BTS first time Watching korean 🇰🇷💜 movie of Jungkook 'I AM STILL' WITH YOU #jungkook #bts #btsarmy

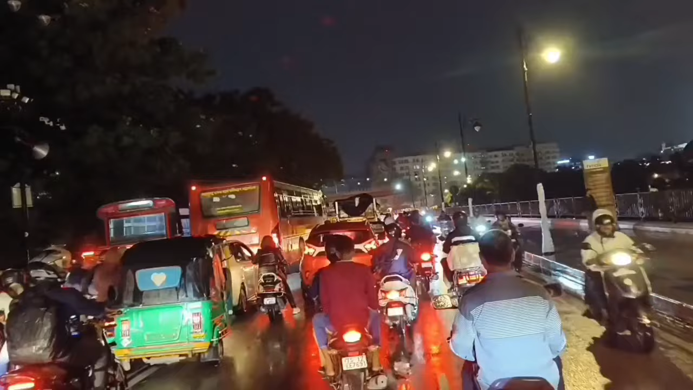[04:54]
హ్యాజ్ యూ కెన్ సీ దిస్ టెరిఫిక్ ట్రాఫిక్ ఈజ్ లైక్ హెల్ అనమాట. చూస్తున్నారు కదా ఎంత ట్రాఫిక్ ఉందో వర్షం వల్ల. వి స్టక్అప్ అన్నమాట, లిటరలీ మేము స్టక్అప్ అయిపోయాము.